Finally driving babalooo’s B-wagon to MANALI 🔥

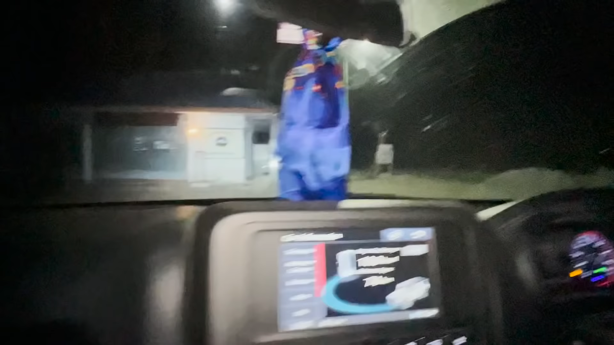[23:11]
सो गाइस थोड़ा सा धोखा हो चुका है, 74 किलोमीटर दिखा रहा है, सुई एकदम नीचे होगी हमारी और यहाँ से भी 10 किलोमीटर है और हमें पता नहीं लगा, रियलाइज नहीं हुआ कि पेट्रोल था गाड़ी में और हम तांडी पहुँचे हैं, ये पेट्रोल पंप बंद है, धोखेबाजी हो गई।